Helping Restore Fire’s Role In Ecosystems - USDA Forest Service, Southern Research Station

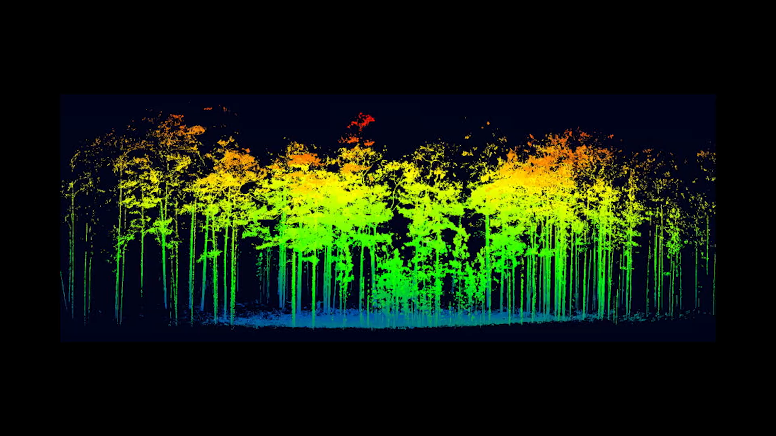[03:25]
it collects a three-dimensional structure of the surrounding area.
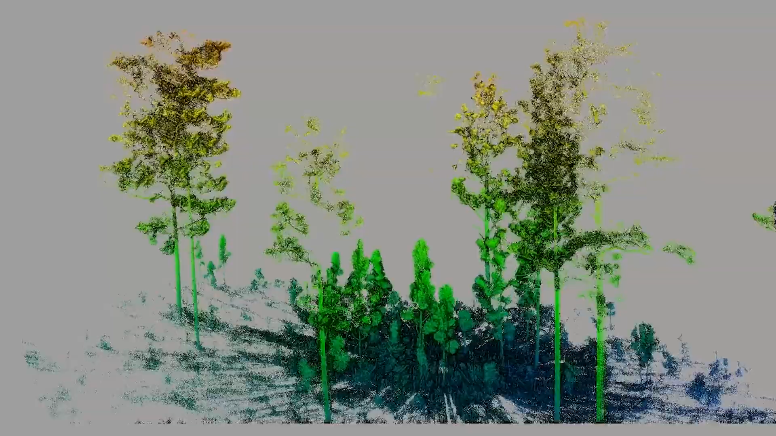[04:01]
So we can do that showing the conditions before the fire and after with a device like TLS that accurately and consistently quantifies it.